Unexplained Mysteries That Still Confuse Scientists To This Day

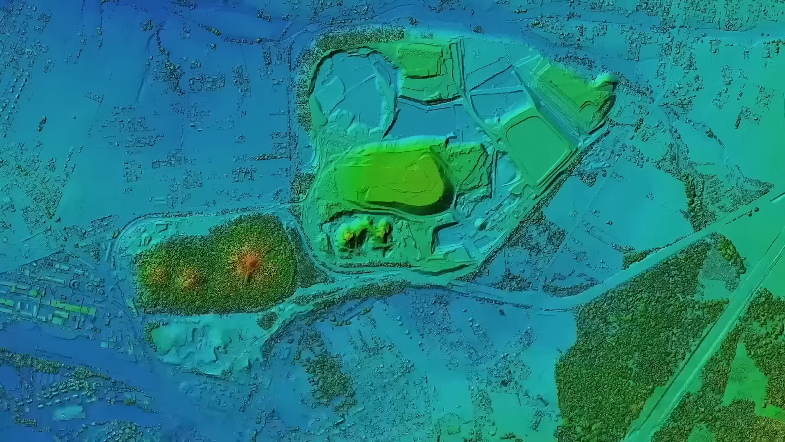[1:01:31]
Scientists recently conducted laser mapping of the Guatemalan jungle and discovered never-before-seen remnants of the Maya civilization.
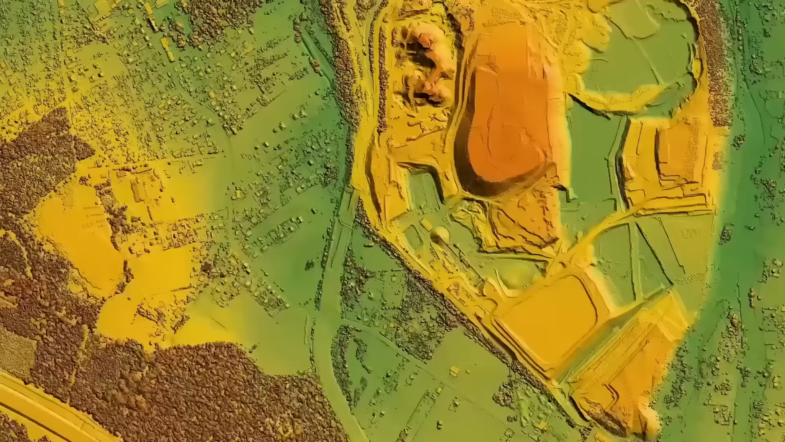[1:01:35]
They discovered vestiges of the Maya people dating back 2,000 years.